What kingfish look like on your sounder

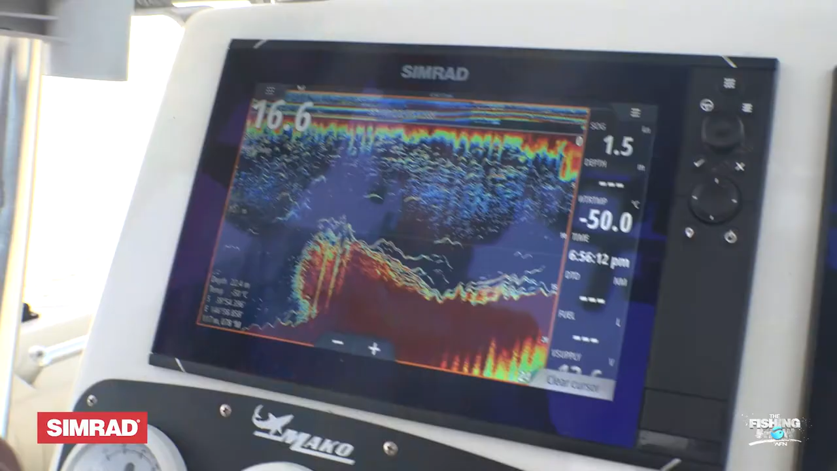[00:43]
just like you can see these fish here on this point.